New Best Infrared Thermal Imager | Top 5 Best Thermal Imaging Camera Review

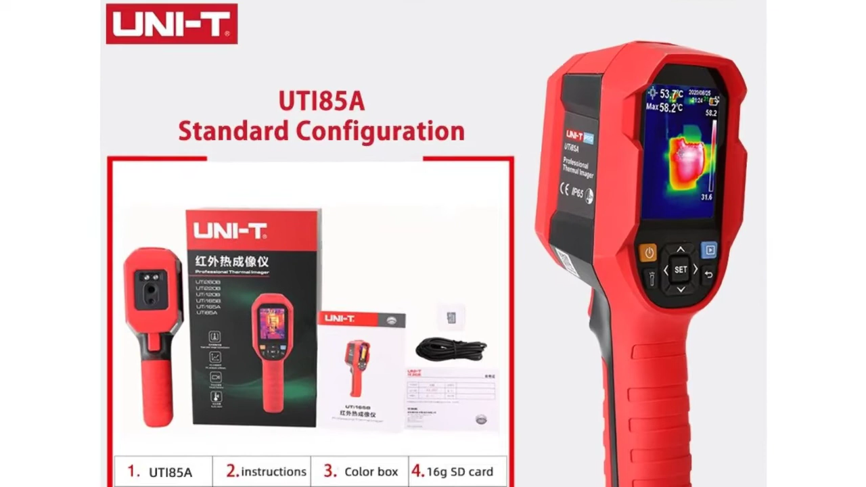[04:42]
On screen: spot 53.7°C, max 58.2°C
86 Millimeters Accessories, Manual, Type-C USB Cable, 16 GTF Card 3.3
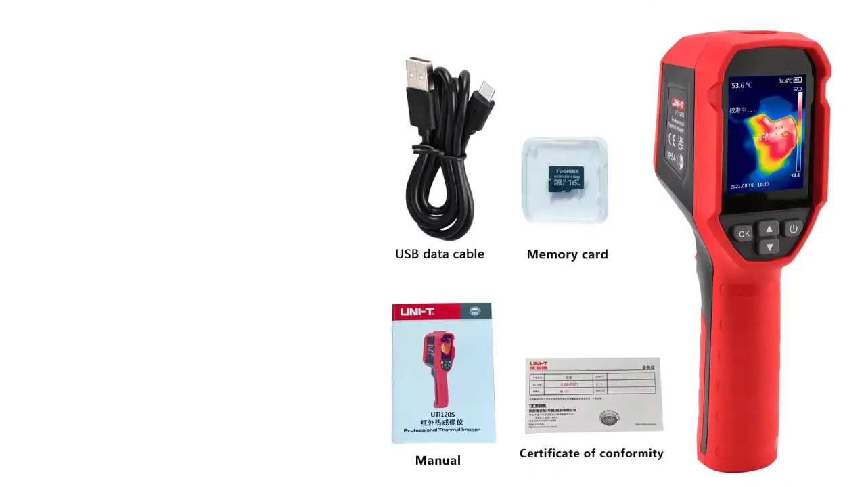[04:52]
On screen: spot 53.6°C
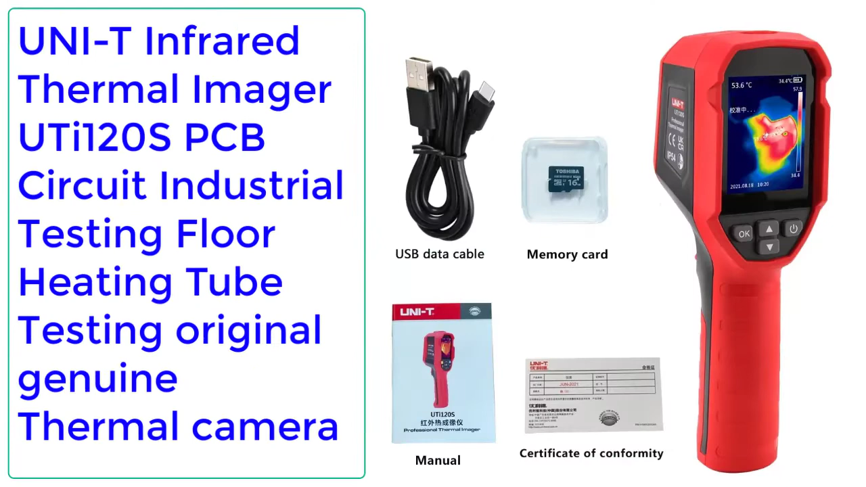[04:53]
On screen: spot 53.6°C
Unity Infrared Thermal Imager, UTI 120 SPCB Circuit Industrial Testing Flow Heating Tube Testing Original Genuine Thermal Camera Orders,
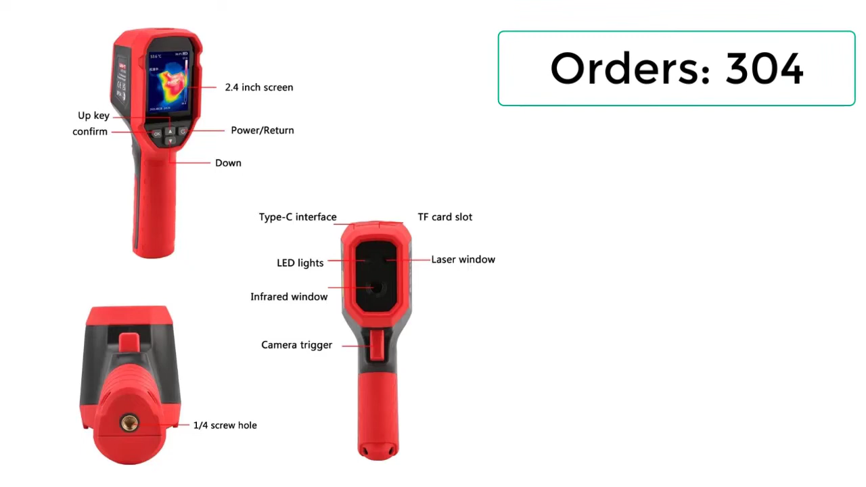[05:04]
304 Reviews, 99 Rating, 4.8 20% Off Brand Name, Unity Display Size,
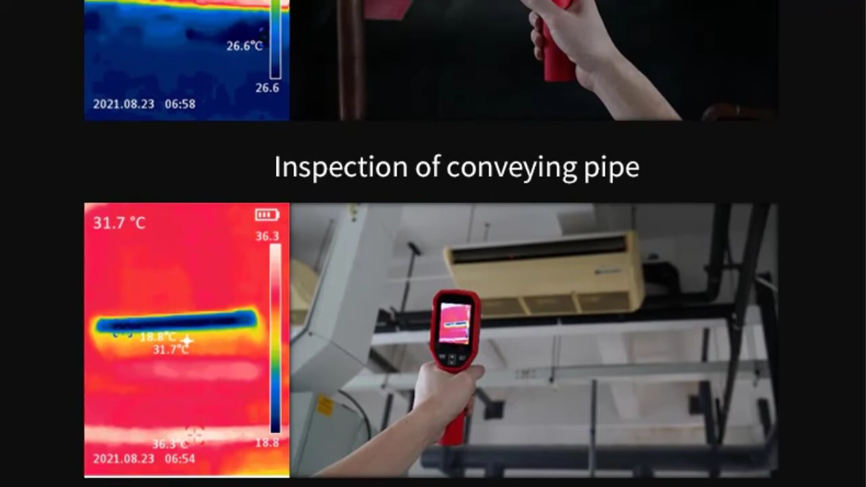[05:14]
On screen: spot 31.7°C
2.0 3.9 Inches Power Type, Button Battery Picture Saving,
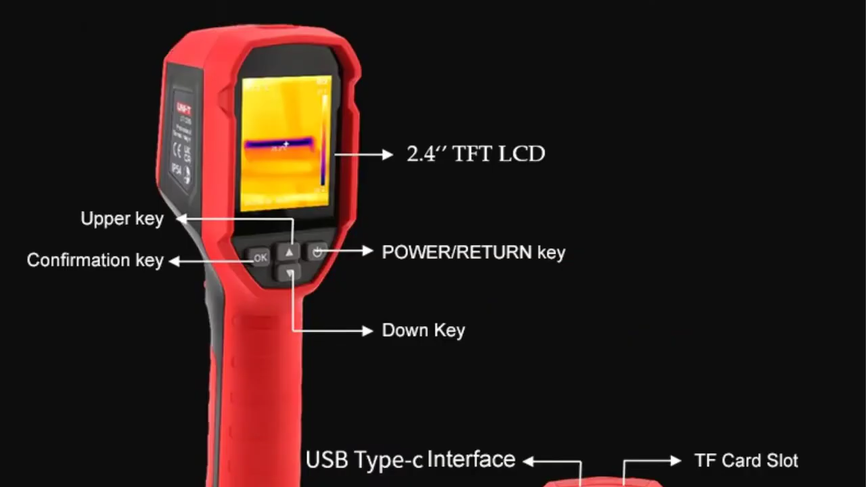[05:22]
BMP Format Sensor, Uncooled Infrared Focal Plane Features Infrared Resolution, 120x90 Temperature Measurement Range, 20-400 Temperature Measurement Mode, Center Point,
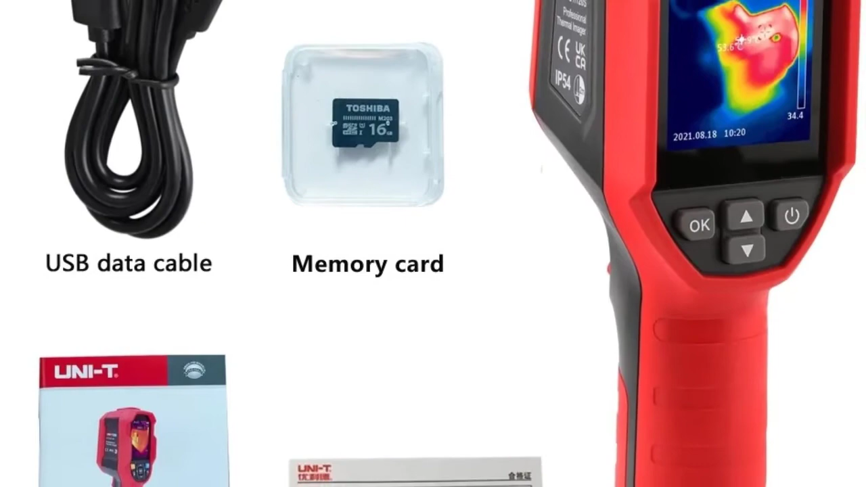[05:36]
High and Low Temperature Tracking Photo Storage, 16GB TF Card High and Low Temperature Alarm,
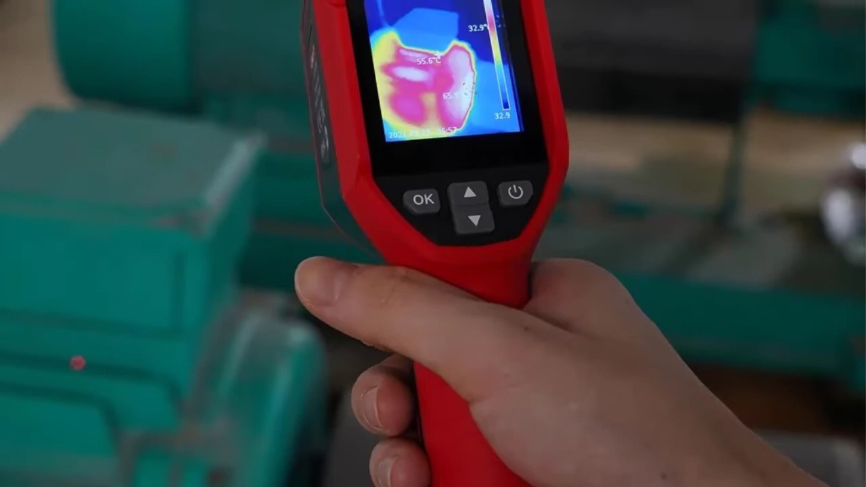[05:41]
Image, Beep,
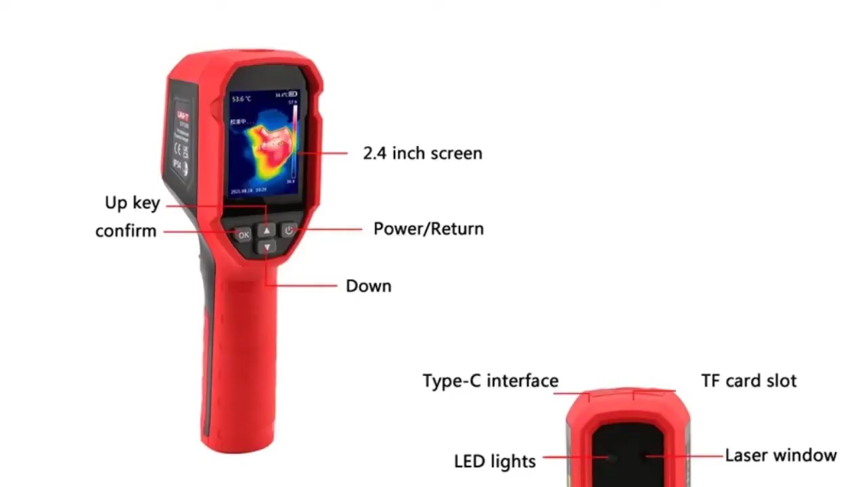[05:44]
LED Flashing Laser Indication, LED Lighting 3.0 Prevention Design, IP54, 2 Meter Fall Prevention PC Analysis Software 6
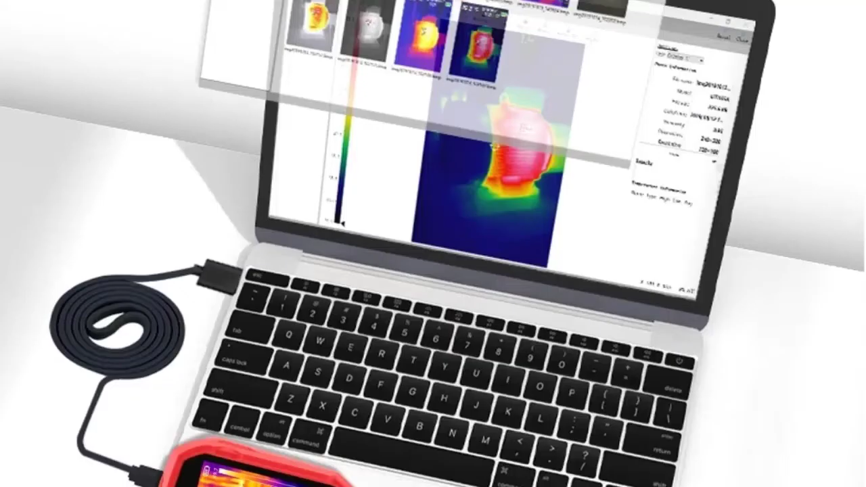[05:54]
Palette Options Adjustable Emissivity The Service Time Shall Not Be Less Than
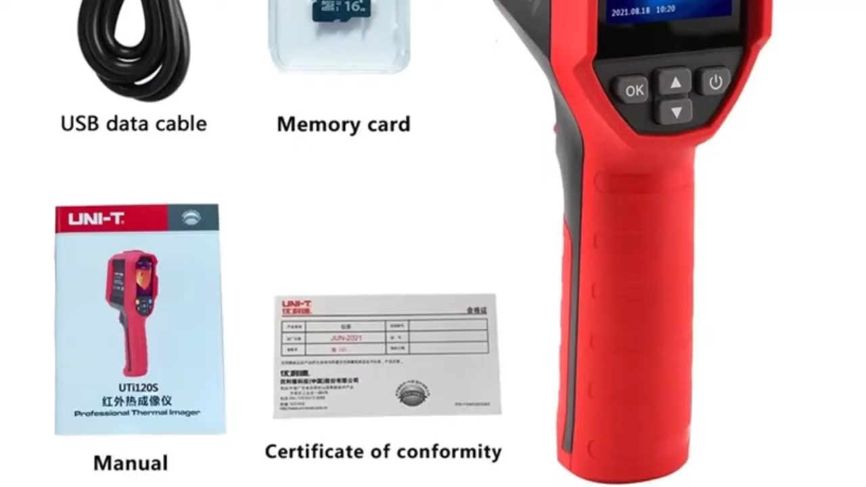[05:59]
9 Hours 3.7 V2600 May Rechargeable Lithium
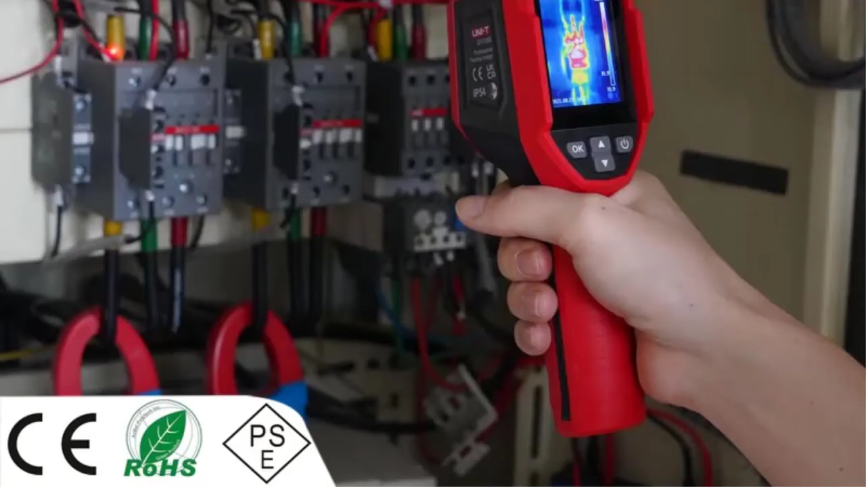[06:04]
Battery Bottom Design 1 Quarter Screw Holes Can Be Used With Tripod Number 2
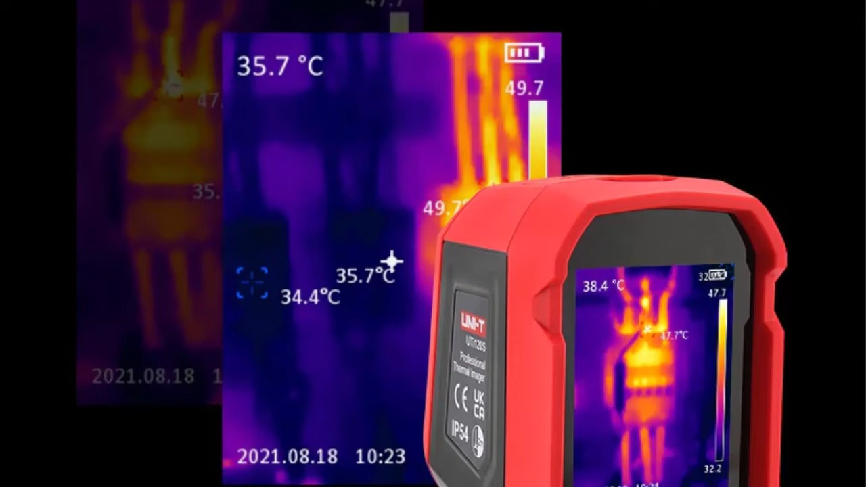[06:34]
Unity Origin, Mainland China Features Infrared Resolution 120x90 Temperature Measurement Range,
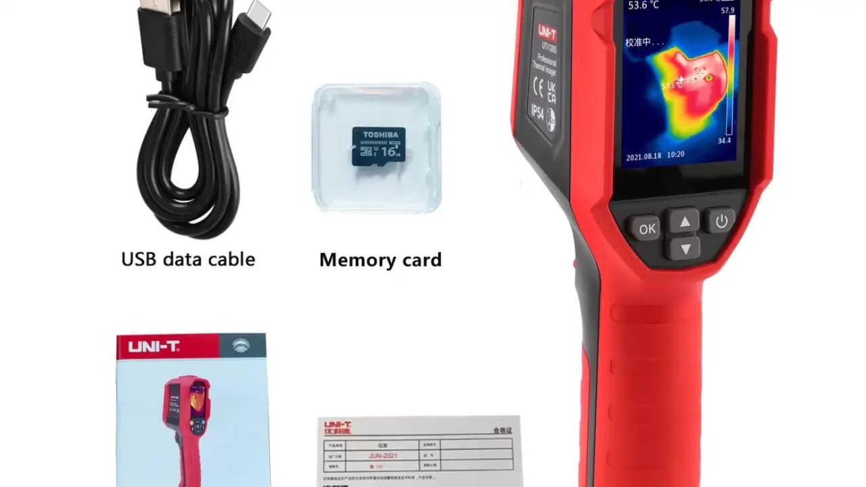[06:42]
20-400 Temperature Measurement Mode,
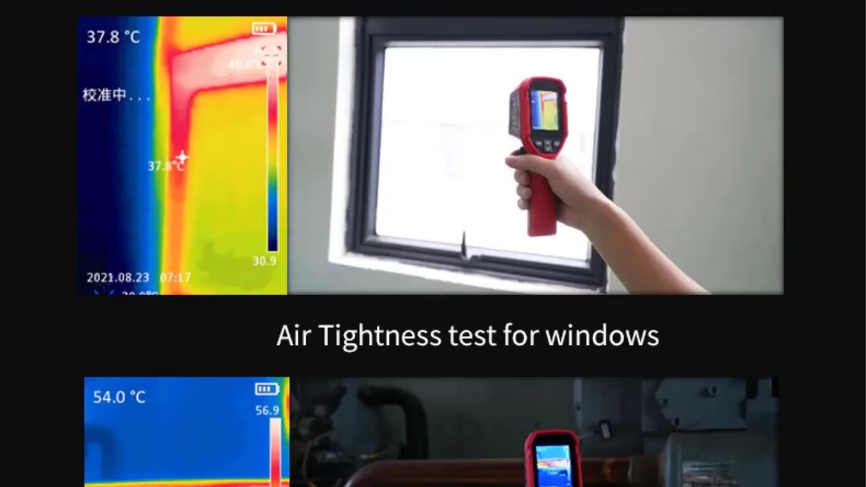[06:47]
Center Point, High and Low Temperature Tracking Photo Storage,
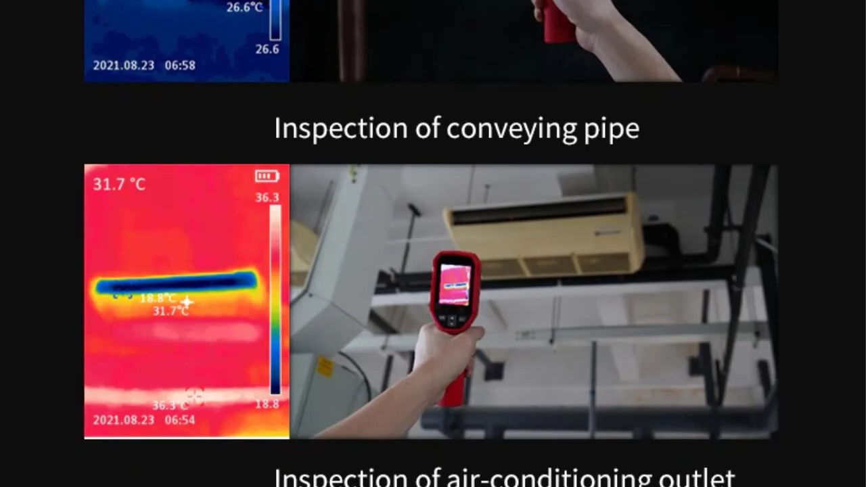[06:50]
On screen: spot 31.7°C
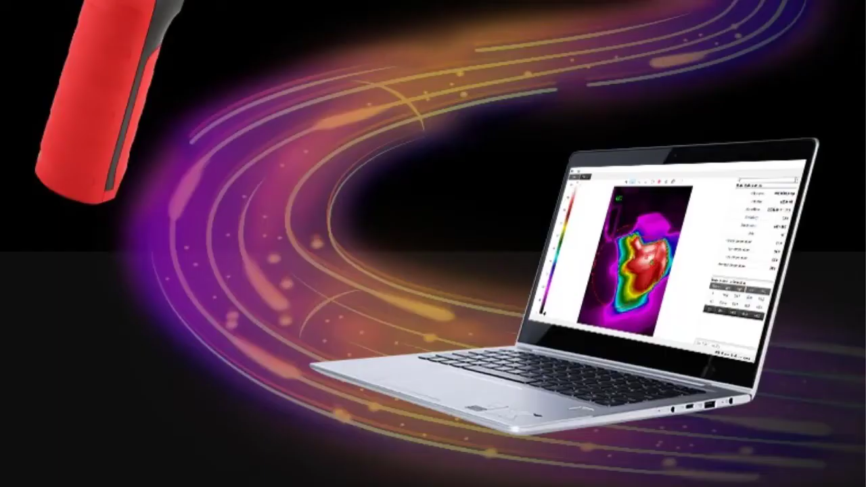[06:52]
16GB TF Card High and Low Temperature Alarm, Image, Beep, LED Flashing Laser Indication, LED Lighting 3.0 Prevention Design,
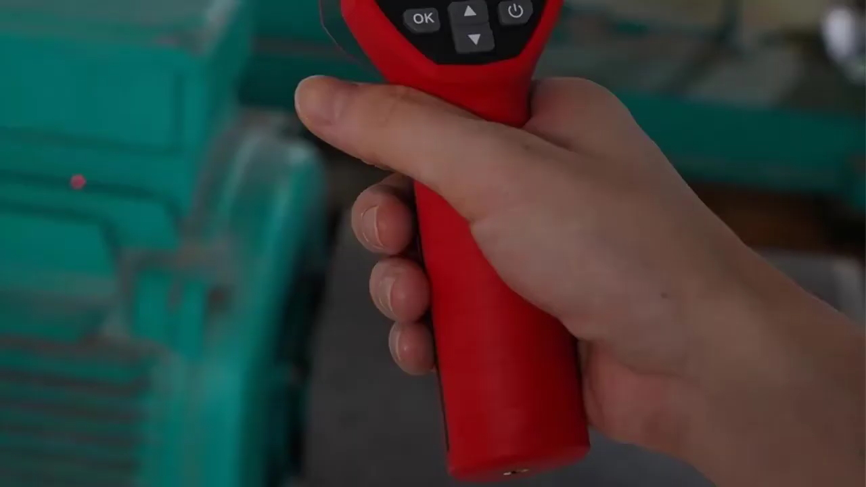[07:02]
IP54, 2 Meter Fall Prevention PC Analysis Software
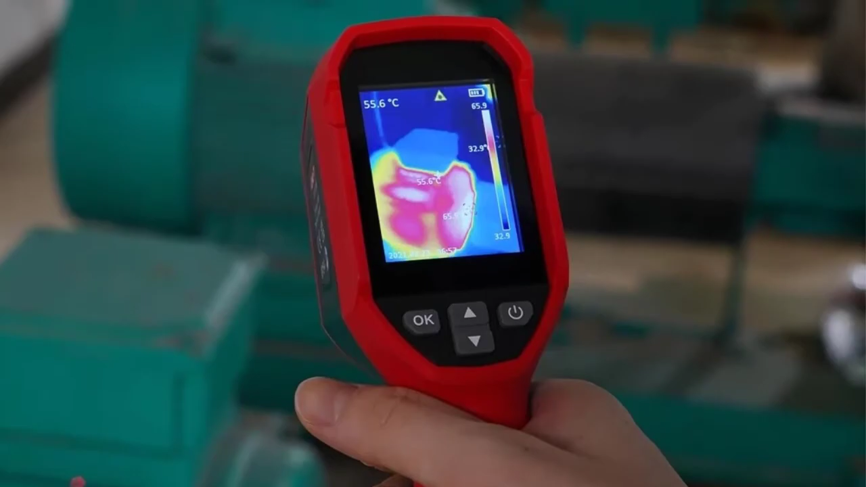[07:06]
On screen: spot 55.6°C
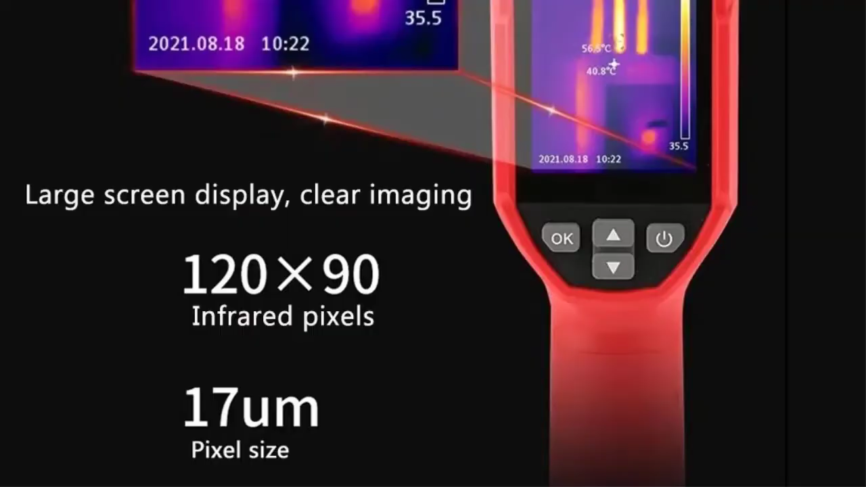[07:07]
6 Palette Options Adjustable Emissivity The Service Time Shall Not